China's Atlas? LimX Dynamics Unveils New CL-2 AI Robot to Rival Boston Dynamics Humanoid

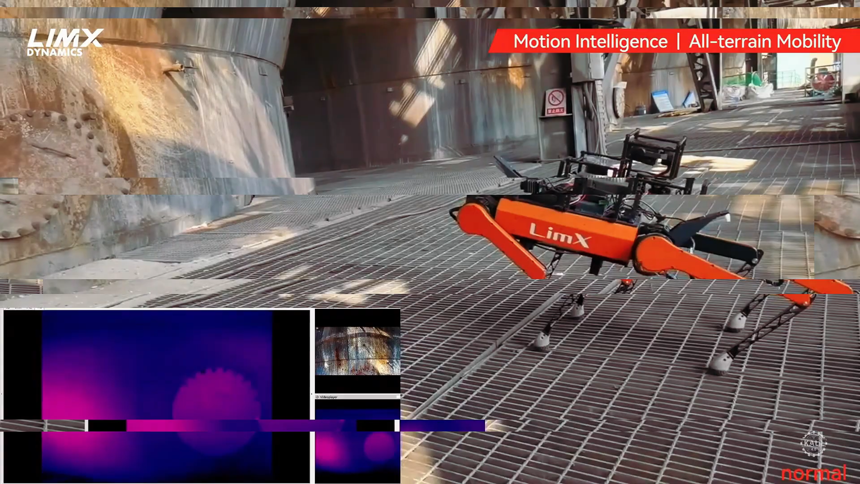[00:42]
Limix's robots use multi-sensor fusion to gather data from all directions to create detailed 3D maps of their surroundings.